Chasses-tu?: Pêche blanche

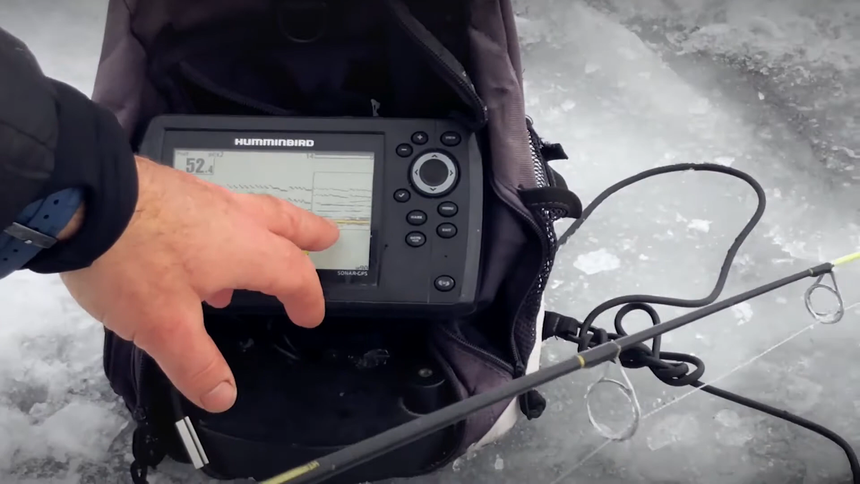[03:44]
Puis ça, ici, c'est un zoom à peu près de 30 pieds à 52 pieds.
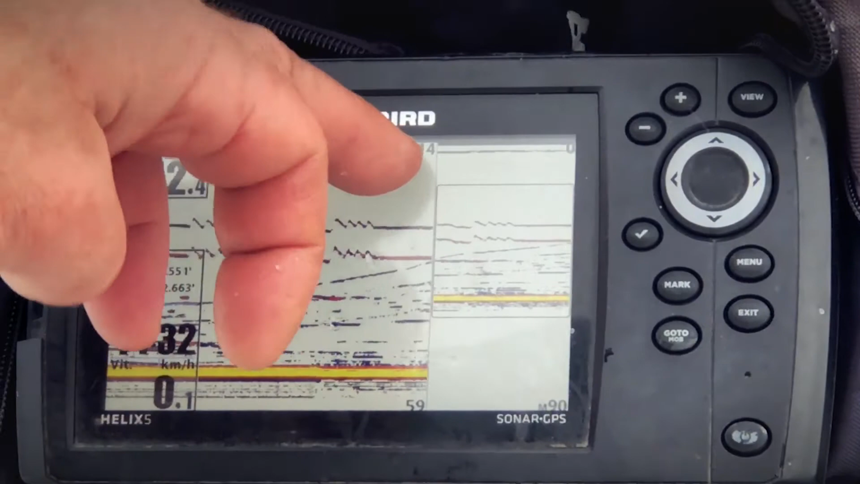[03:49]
OK. Quand je bouge mon leurre, si tu vois, là,
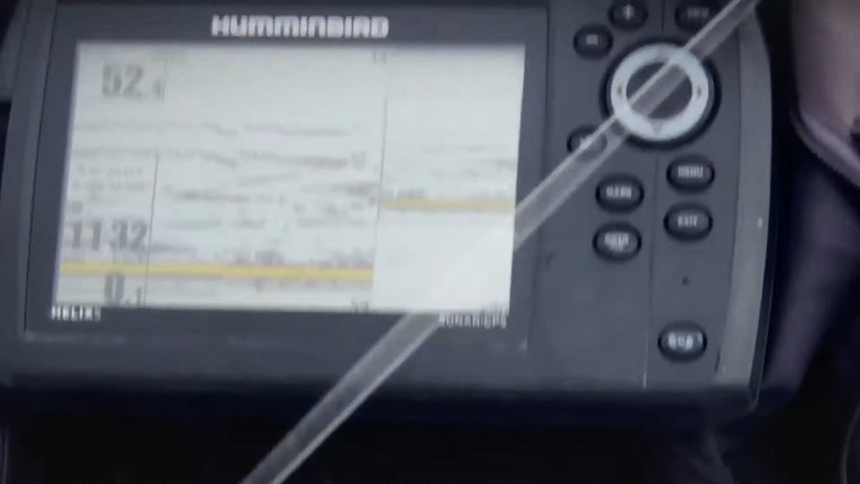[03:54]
la ligne qui monte ici, ça, c'est mon leurre. C'est mon... C'est mon petit mené accroché avec une petite tête plombée.
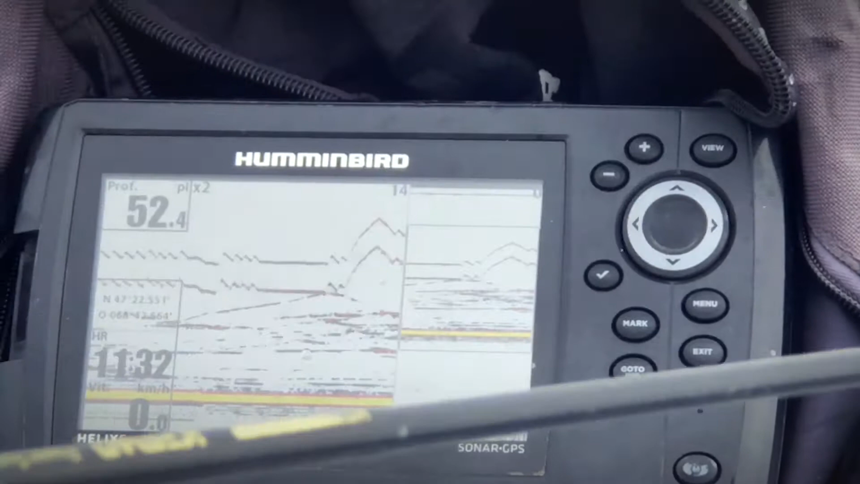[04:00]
On screen: speed 0.0 km/h
OK. Puis dans le fond, ici, ben, on suppose qu'il y a beaucoup de...
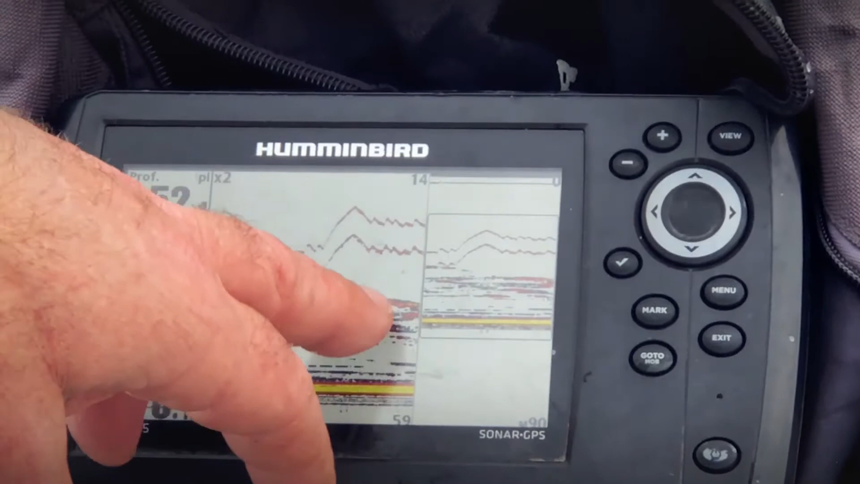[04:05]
Tu vois, là, là. Oui. Ça, c'est probablement un tout-le-dit, à cause de la ligne rouge. C'est beaucoup plus large. OK.
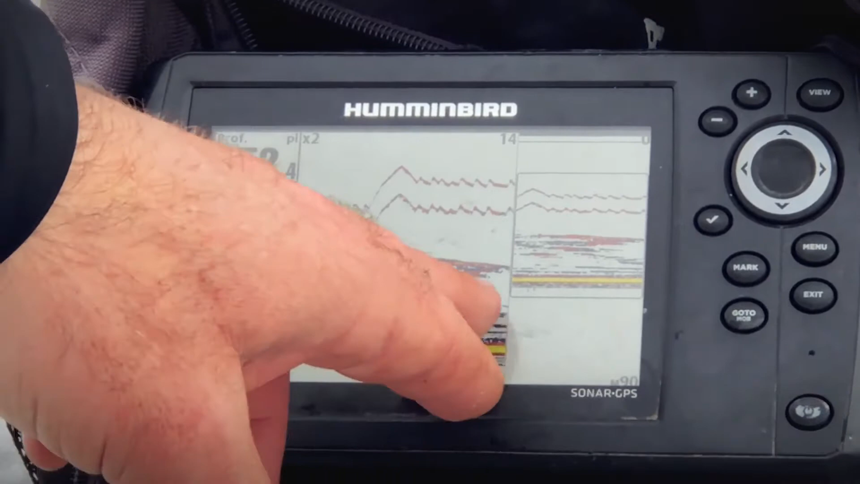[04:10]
Puis les petites lignes bleues, souvent, ça va être la semelle. Des menées. OK. Puis à un moment donné, tu jigs.
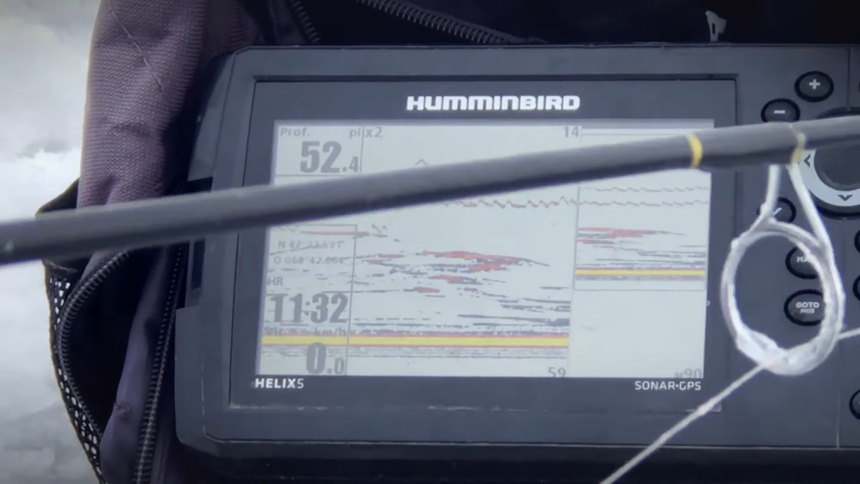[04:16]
On screen: depth 52.4 ft
Souvent, je vais descendre au fond. Je vais le faire, là. Ça sera pas le fun, ça... Là, si on voit deux lignes, c'est parce qu'en haut, on voit son émirage. Ouais, c'est ça. Ouais.
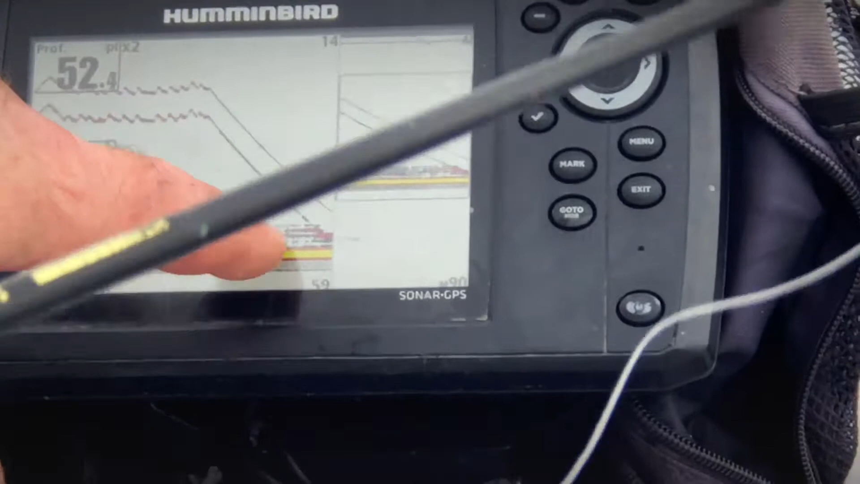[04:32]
Exactement. Puis là, je vais monter, voir. OK. Puis là, ben, une fois, de temps en temps, à un moment donné, tu vois une flèche partir du fond.
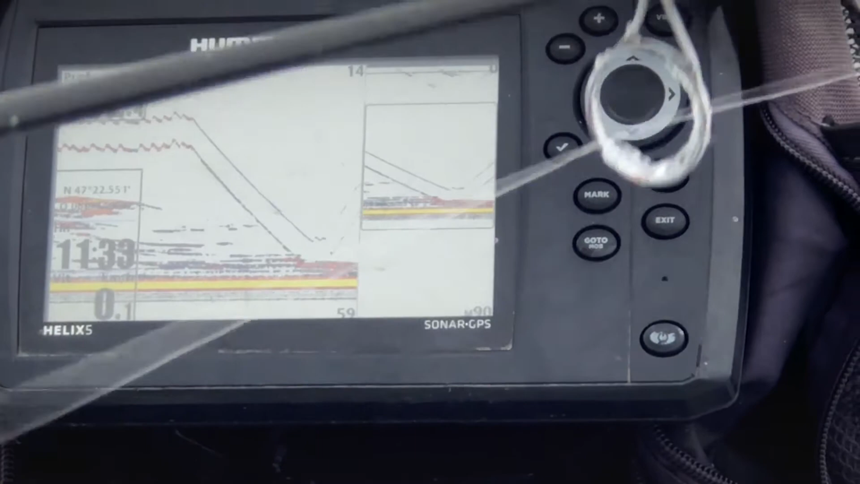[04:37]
Ça monte en haut. Puis là, c'est de tout le dire. Puis ce qu'on a remarqué après plusieurs années, c'est que quand le poisson monte, il faut se sauver.
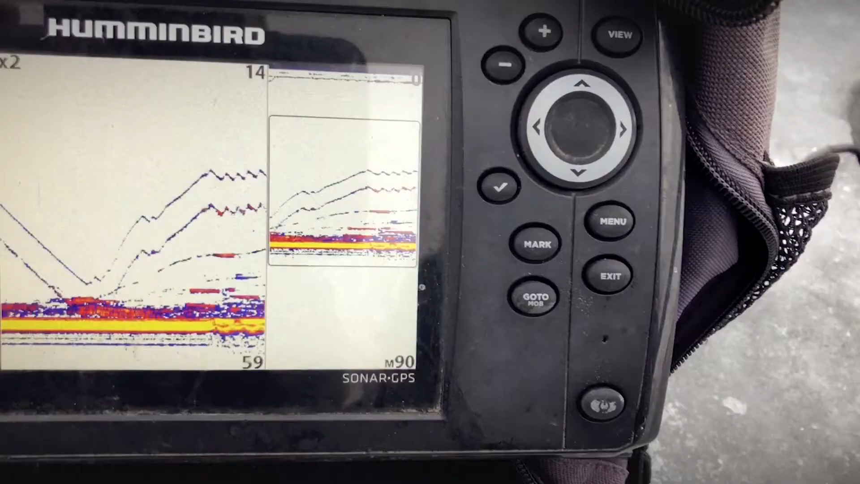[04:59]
Quand il monte vraiment pour mordre, là, la flèche, là, elle fait une ligne horizontale. Il part. Il part en ailleurs. Ah, puis ça va vite, là. Ça va vite. Puis, mettons, comme là, j'en ai un en-dessous de moi, probablement.
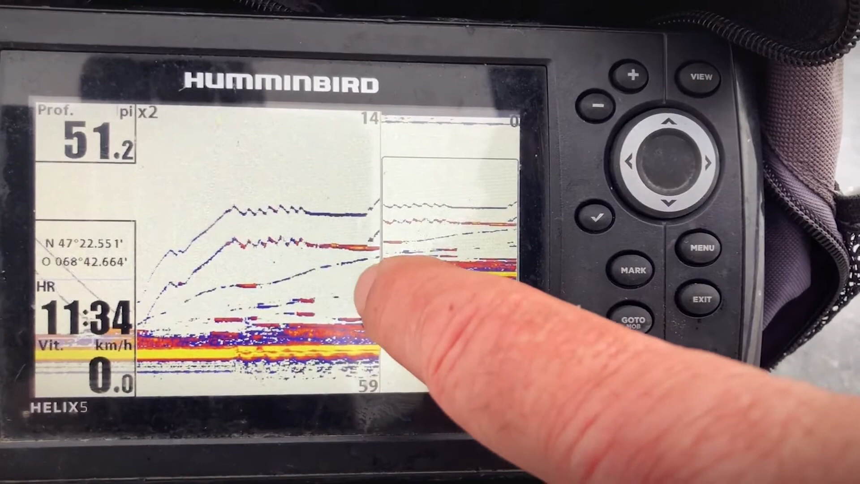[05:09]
Oui, OK. Si il est preneur, quand on se sauve comme ça, la monnaie, il va se choquer, puis il va partir du fond. Puis il va monter jusqu'au… OK, OK. Je comprends bien. Fait que ce qui est rouge, là, c'en est un, puis ta ligne, elle était vraiment live vis-à-vis. Ça, ça, probablement. Puis là, dans le fond, ben, là, il y a un paquet de monnaies, un paquet de tout-le-dit.
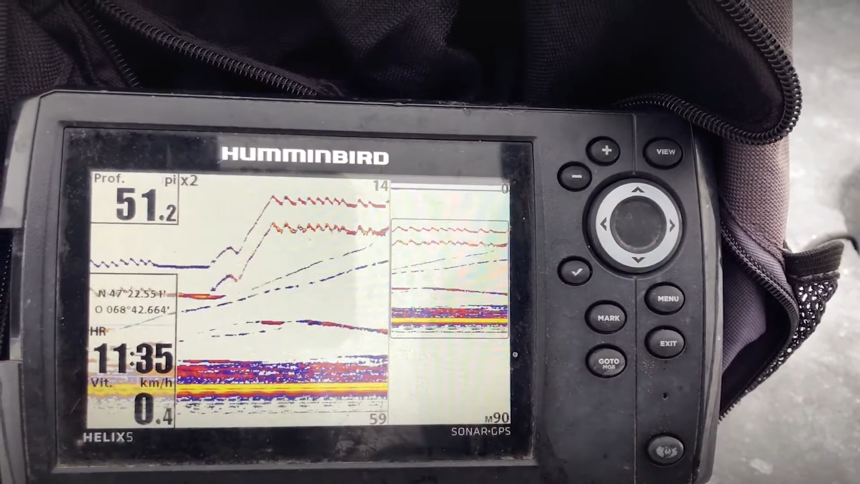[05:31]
Mais ça, c'est un beau fond. Mais regarde, foutu, il y en a un qui est venu voir, là. Oui, oui, oui, oui. Mais tant qu'il ne monte pas en flèche… Ce n'est pas intéressant pour toi. Pas tant. Fait que toi, mettons, là, tu n'as pas de rouge dans le fond, tu n'as pas de tout… Ben, pas dans le fond, mais tu… Ça change de place. OK, OK. Fait que là, si tu es déjà mis ici, c'est parce que tu n'as pas eu un tantôt, puis tu vois du rouge, là. Oui. Puis le gars, il y en a un, là. Il y en a un qui monte.
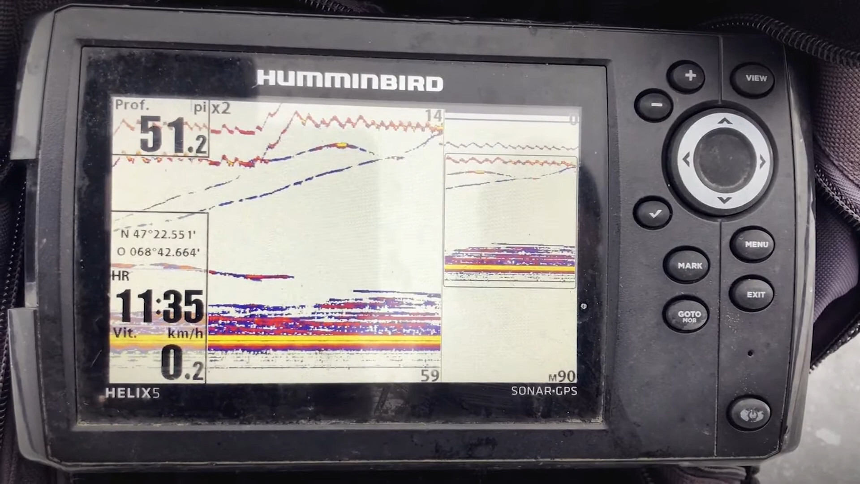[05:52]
On screen: speed 0.2 km/h
Et que ça lui a tenté, lui. Ça lui a tenté. Tu veux dire, là, là? Là, là? Il est venu, là. Il monte encore, là. Il est quasiment à la surface. Puis souvent, c'est là qu'il va… qu'il va choquer définitivement.